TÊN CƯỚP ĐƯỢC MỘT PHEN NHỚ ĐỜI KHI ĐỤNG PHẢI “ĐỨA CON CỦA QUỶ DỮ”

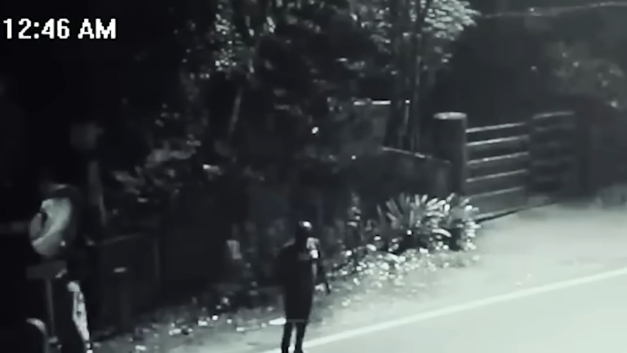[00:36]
Đoạn camera cho thấy khi đó là 12h46 phút đêm, có hai người đàn ông đang đi bộ trên đường. Bỗng chốc, người đàn ông phía sau lao tới, cố gắng giật lấy chiếc ba lô của người kia.
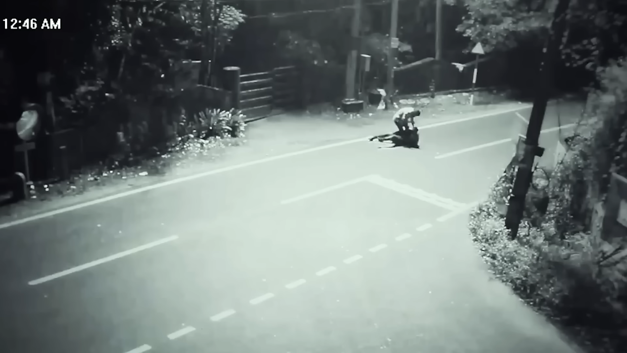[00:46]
Anh ta quyết định vùng lên chống trả lại tên cướp.